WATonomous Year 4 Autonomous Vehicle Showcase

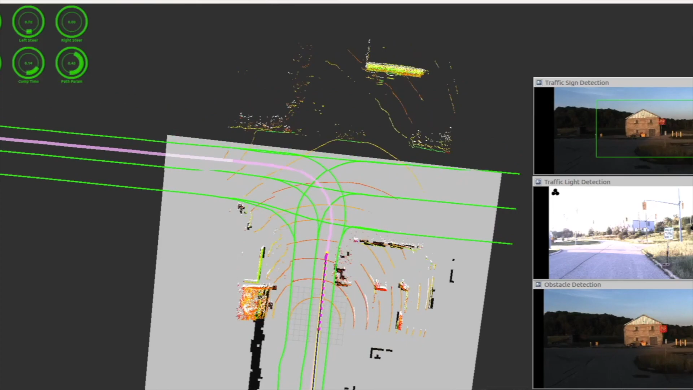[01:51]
beginning with the perception algorithms that extract meaningful information from the raw sensor data, to the environment modeling and behavioral planning algorithms
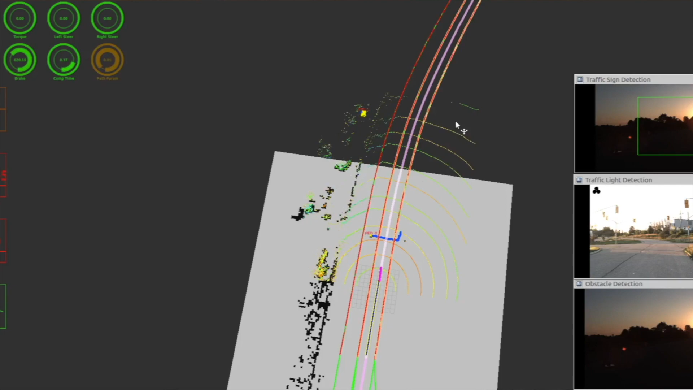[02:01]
that decide on the high-level route and behavior of the vehicle, down to the model predictive controller that
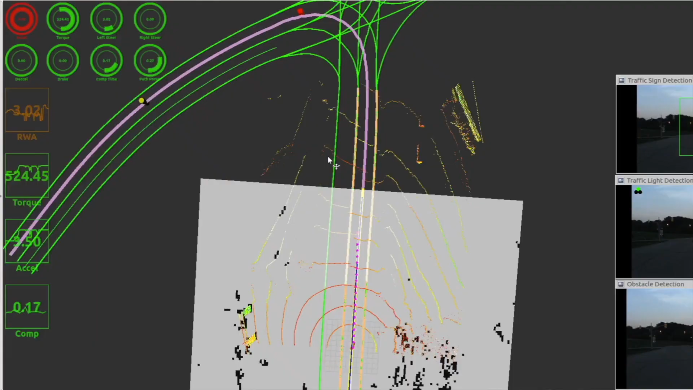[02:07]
sends the steering and torque commands to the CAN bus of the Chevrolet Bolt.
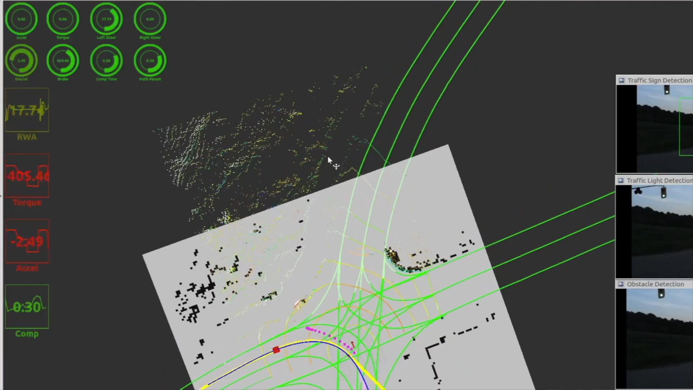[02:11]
The platform that we present today is the culmination of Autonomous' work over the four years of the Autograph Challenge.
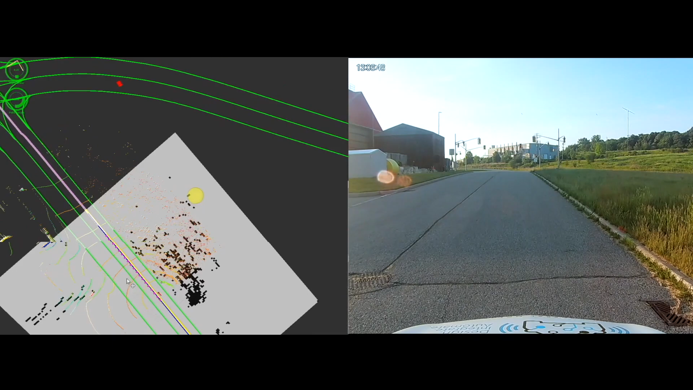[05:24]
Here we introduce a new view, the software visualization, which better displays what happens when the vehicle observes the right turn only sign. Slowing it down a bit, we see that the route, the pink line, initially proceeds straight through the intersection. However, when the right turn only sign is observed, the vehicle replans a route that goes to the right.
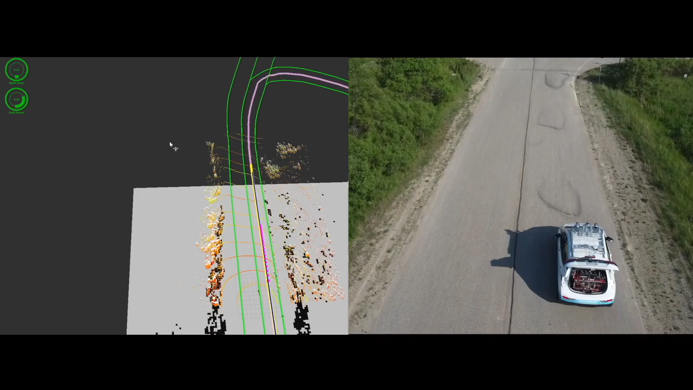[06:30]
However, note that, like every other clip in this video, this drive is fully autonomous.
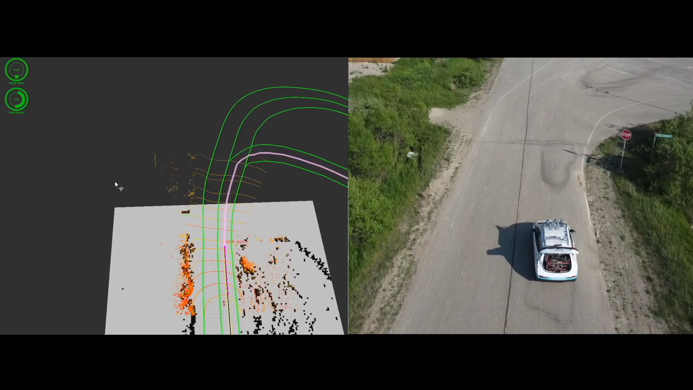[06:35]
Upon arriving at the skid pad area, note that our route, in pink, takes the shortcut off to the right. However,
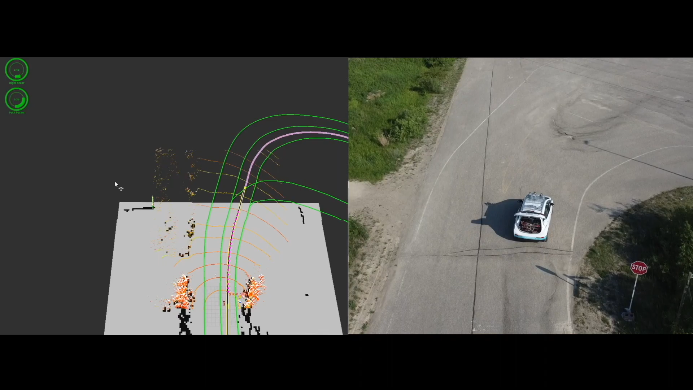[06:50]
our route immediately adapts once the traffic barriers are detected on the shortcut.